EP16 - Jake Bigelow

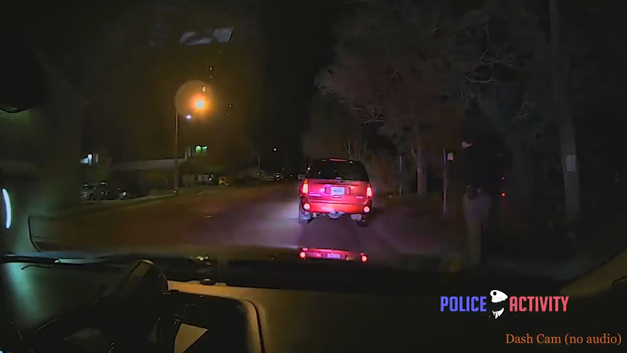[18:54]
He's training. So I have, he goes up to the driver's side. And I won't get into the whole training component. There's some things like breaking contact and stuff that I wouldn't have wanted him to do. Yeah. But I'm talking to the passenger who is buried in his phone, tucked back behind the beep. Like I know immediately that this dude doesn't want me there and he's trying to self-soothe.